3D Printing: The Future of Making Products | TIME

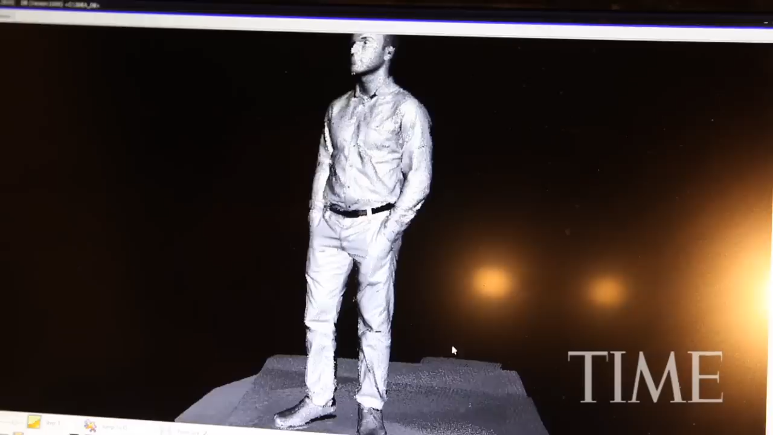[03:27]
There's this whole thing in the middle which is how do I take this scan, which is a really nice little interesting object to begin with, but it's not useful yet.